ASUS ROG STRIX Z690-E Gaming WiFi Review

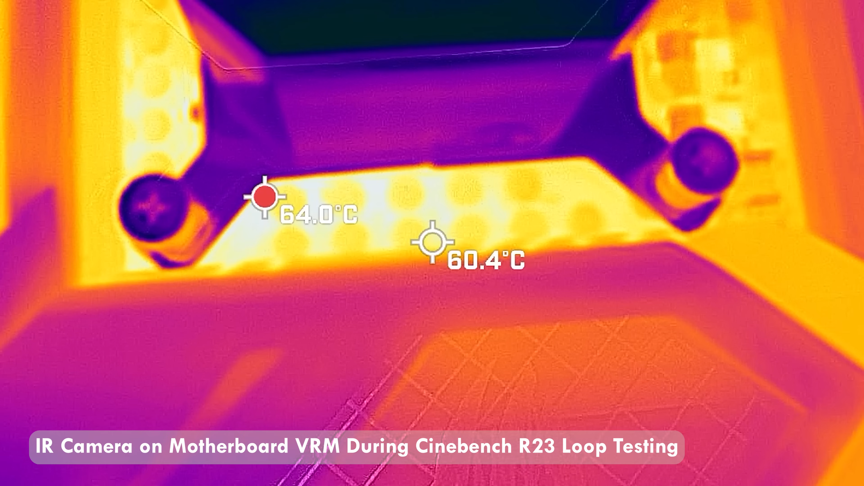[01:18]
It's actually quite hot when I tested this board out, in terms of ambient temperatures, coming in at 29 degrees ambient,
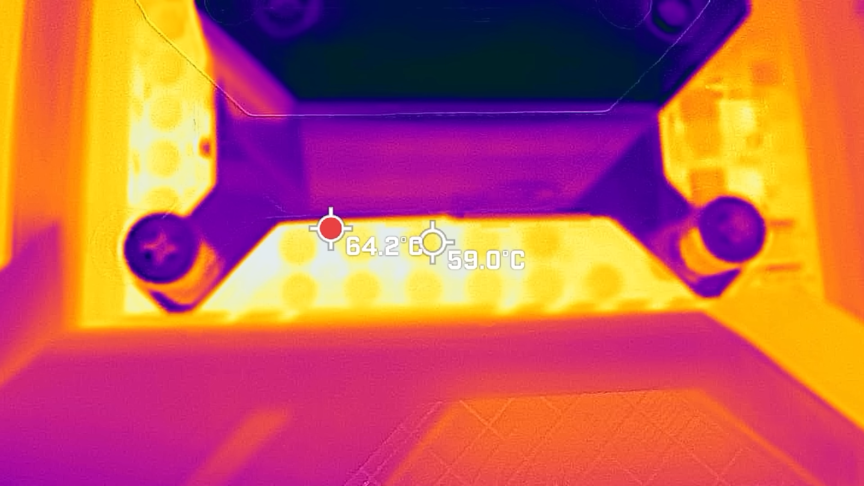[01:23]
On screen: spot 59.0°C
and here's where the 12900K out of the box, we're getting around 234 watts max, 360 from the wall, very efficient VRM, staying very cool,
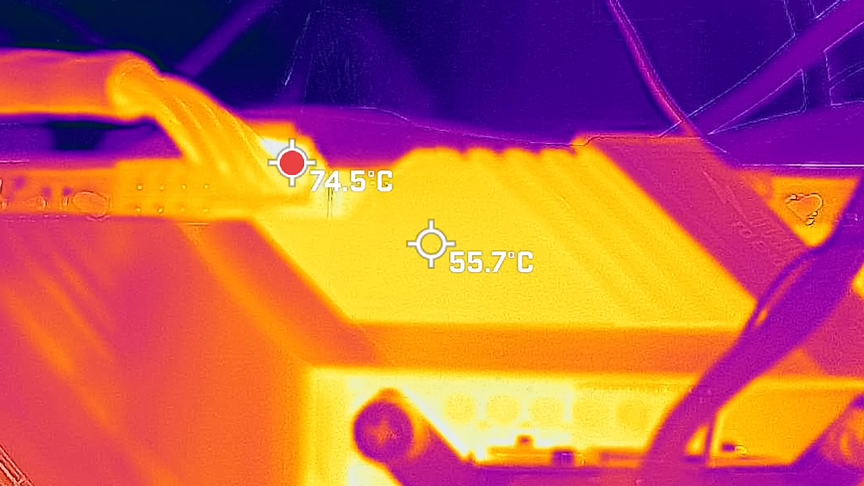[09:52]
And I noticed that the temperatures were getting hot and the hottest temperature I saw from the infrared was actually coming from the CPU eight pin. So if you are using a 12900K and say you're going over 230 Watts power usage,